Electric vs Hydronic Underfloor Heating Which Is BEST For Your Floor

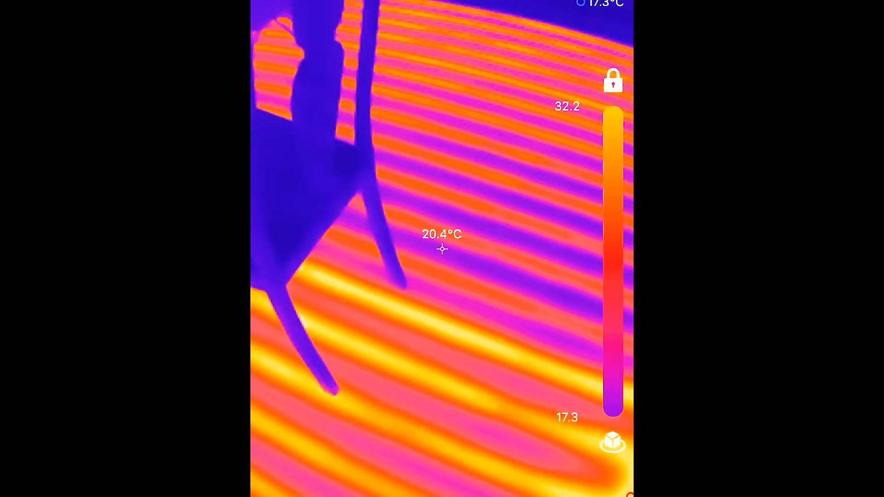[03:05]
On screen: spot 20.4°C
but you can also find the pipes just by using a simple infrared camera and
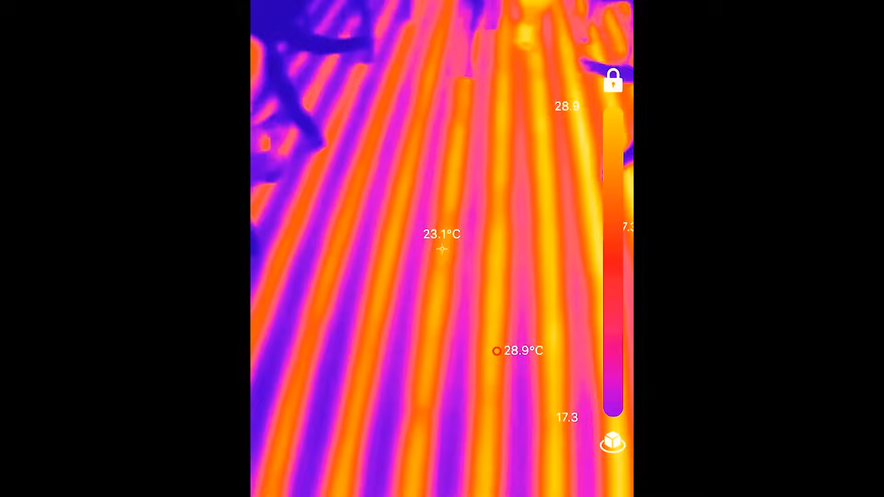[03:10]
On screen: spot 23.1°C
that will show you very precisely the layout of the pipes when the heating is running through them so there's really nothing to worry about with underfloor heating people